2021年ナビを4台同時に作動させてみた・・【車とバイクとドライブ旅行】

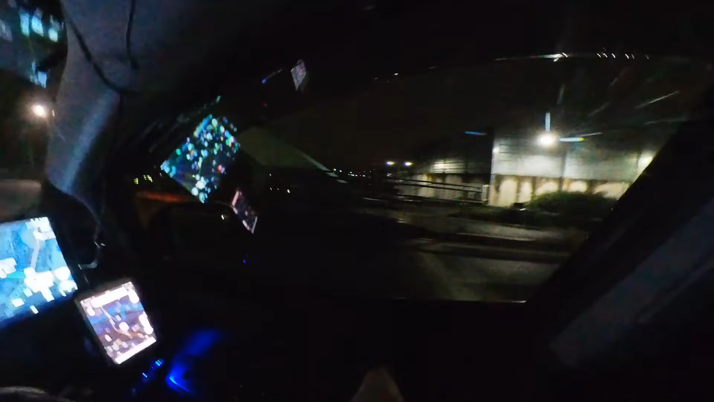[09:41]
で、ゴリラは、もう淡々とやっておりますね。ただ、このゴリラのこの、内蔵、そのバージョンの、見え方って、なんかこう、白っちゃけてるんですよね。なんかこう、私的にはこの、ナビタイムはいい感じですよね。
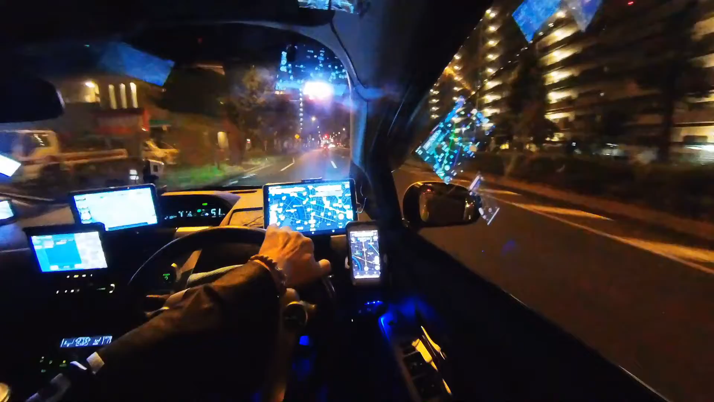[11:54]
交差点なんかで、右行ったり、左行ったり、ひどくちゃいけないときはね、結構やばいですね。このスクロール遅いっていうのは。で、ナビ自体の性能っていうのは、ルート設定しないとですね、顕著になんか、悪くなりますね。ルート設定ありきの、えー、こういうアプリ型なのかもしれないですね。ルート設定しないで、ただ動かしてるとですね、まあ、いまいち性能的には、こう、もったりしますね。
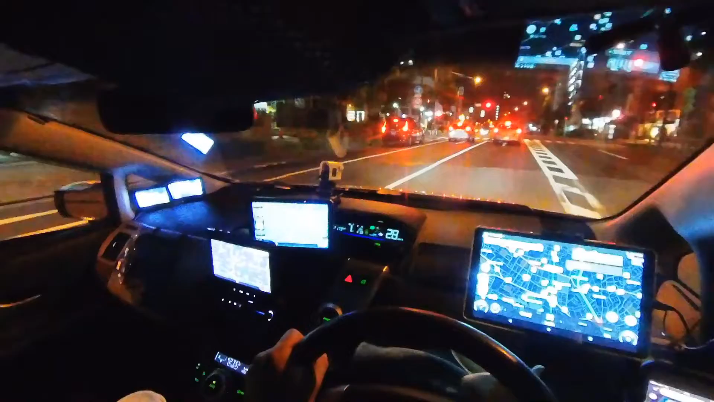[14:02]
変化出てますよ、的なね。ほら、ここで飛ばしてます。前の車だっても、60キロ以上出てますよね。これが、流れってやつですよね。